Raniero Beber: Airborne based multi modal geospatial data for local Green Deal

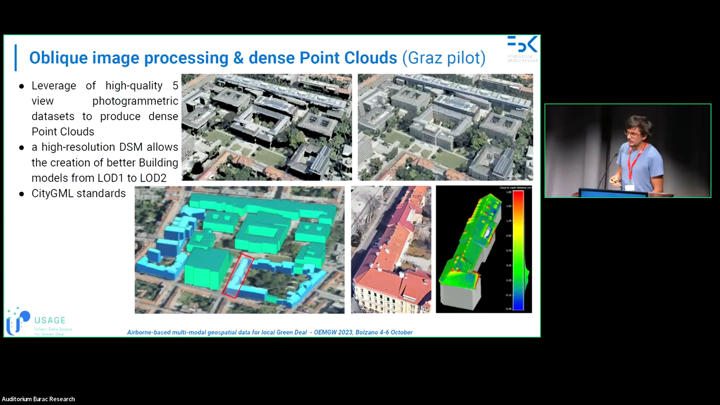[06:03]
and this is the comparison between the damp spike cloud and the reconstructed uh automatically reconstructed level of detail too of course i mean there are methodologies to improve also a higher granularity of for example that also the chimneys and in this case are neglected uh what can you do with point cloud segmentation well first you segment the point cloud like in this case was a random forest and uh once you kind of understand what's the roof where is the facade and what's the background and vegetation you can start thinking about uh what will be the photovoltaic
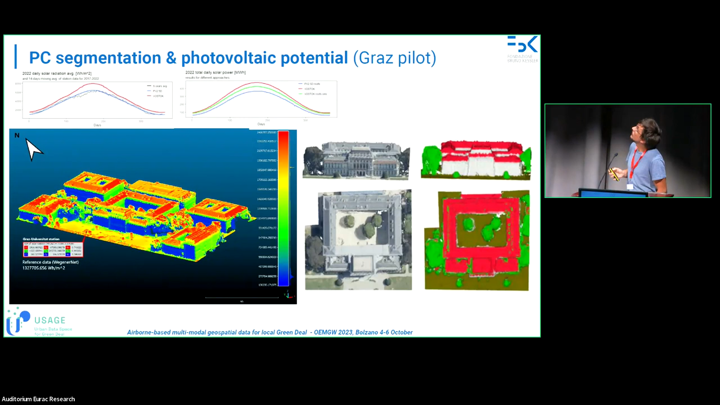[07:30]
you see kind of a normal approach uh on a raster uh digital surface model against uh vostok uh implemented on the point cloud so just the roof and the roof plus facades contribution okay let's go ahead uh of course with the higher resolution
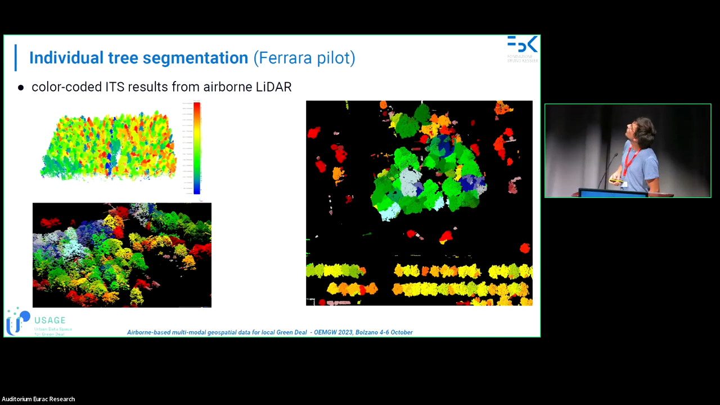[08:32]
here in dense kind of forest environment it should be more tricky but you can retrieve the single identities and then compare uh to the species uh in that case raster and try to like um estimate the biomass and this just i
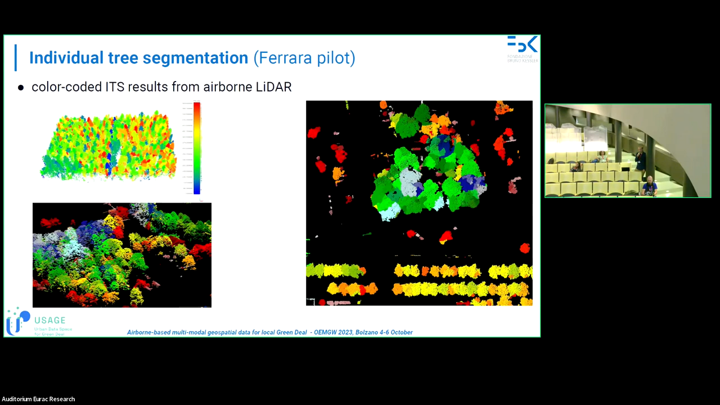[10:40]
i would recommend you to use another color map yeah okay because the the jet color map has been proven to potentially kill people okay i'm sorry not here in this case but it's actually proven that in in medical applications even though i've been liked more by uh doctors uh medical doctors um the jet color map um creates breaks in the data that you
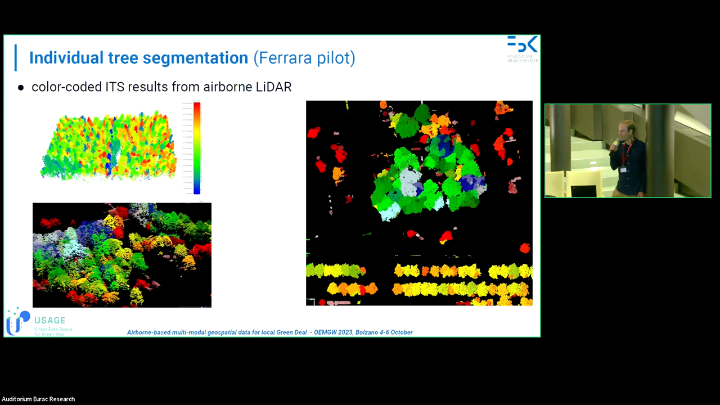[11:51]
i couldn't see the break between the green and the red so um i would highly recommend you uh to use another color map and uh even mudlap uh mudlap uh packages have been adapted uh because the new color map is a parula color map and the python people have a weird risk so uh i highly recommend to use another color color